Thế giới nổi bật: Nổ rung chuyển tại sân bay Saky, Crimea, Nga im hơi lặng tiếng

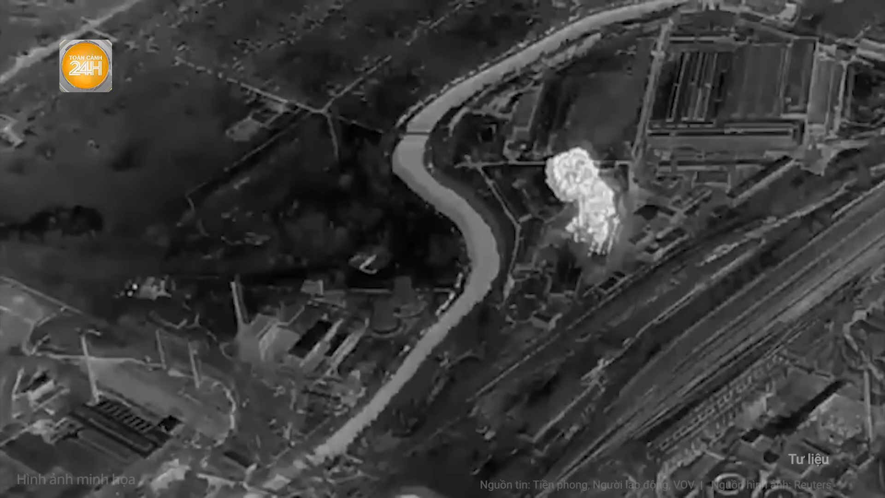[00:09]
Theo Pravda, vào đêm hôm 25, dạng sáng hôm 26 tháng 7, các tiếng nổ lớn đã được ghi nhận ở Novo Fedorovka, bán đảo Crimea.
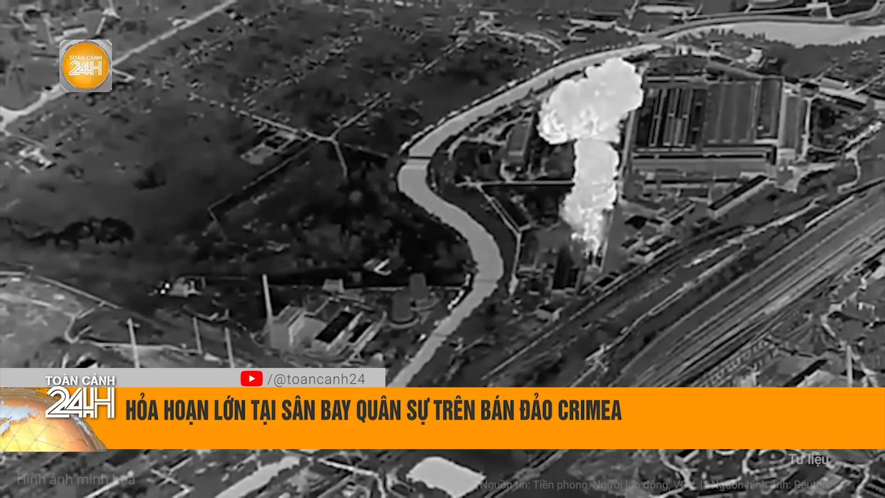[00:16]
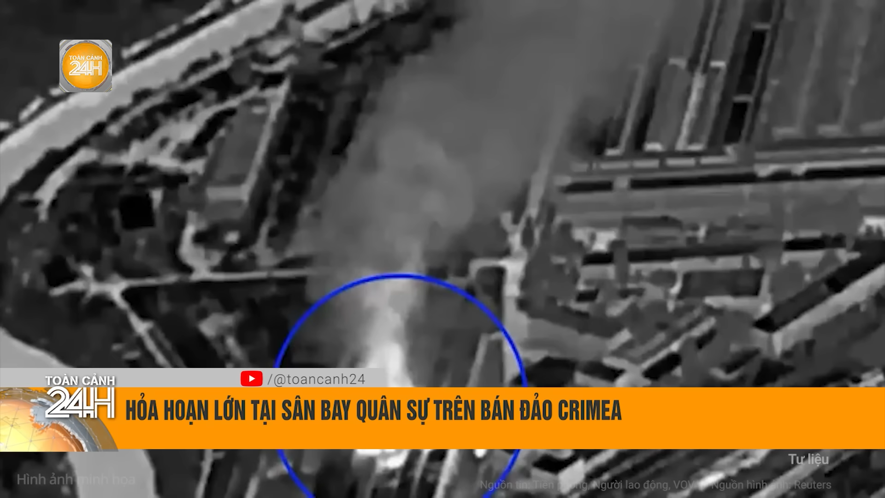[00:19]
Báo cáo xưa bộ cho biết, một vụ hỏa hoạn tại sân bay Saki ở Novo Fedorovka và một kho đạn dược gần sân bay đã bị tấn công.